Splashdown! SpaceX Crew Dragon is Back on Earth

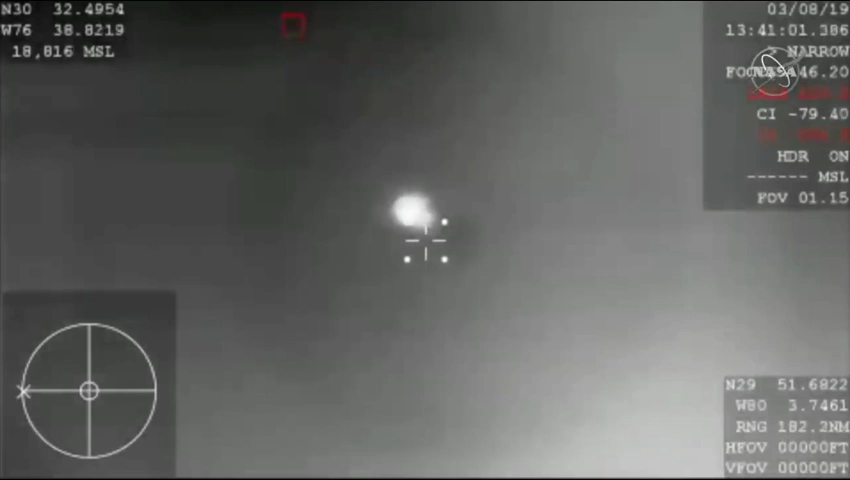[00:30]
so already starting to slow down thanks to the aerobraking, basically slamming into that Earth's atmosphere, causes a lot of friction, and allows the vehicle to eventually reach its terminal velocity, basically, and then those parachutes are going to kick in. So there you have a huge little confirmation of the deployment of our drogue parachutes.
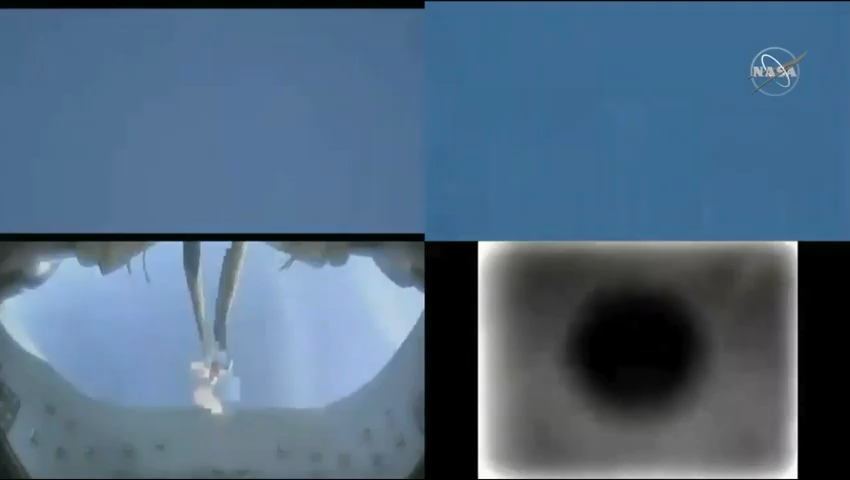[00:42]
This is the first of two parachute deployments.
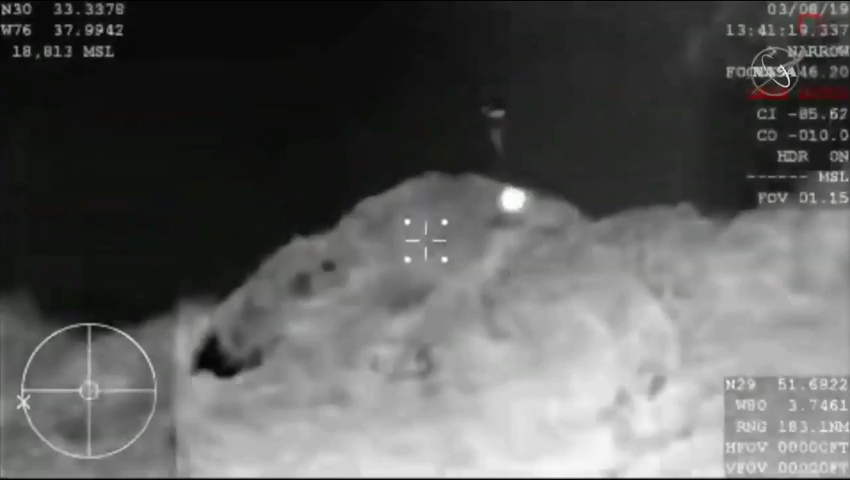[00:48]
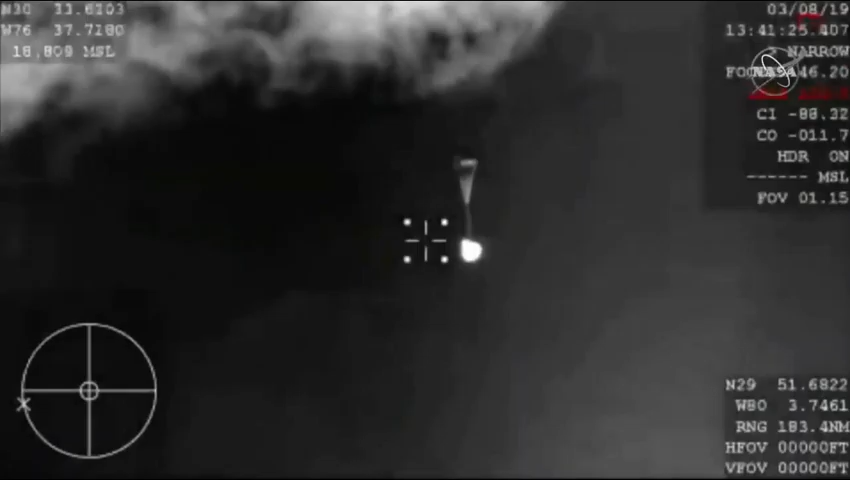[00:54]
So those drogue chutes do the initial slowing, and then they're ultimately going to pull out the four main parachutes responsible for really slowing the spacecraft down prior to that flashing.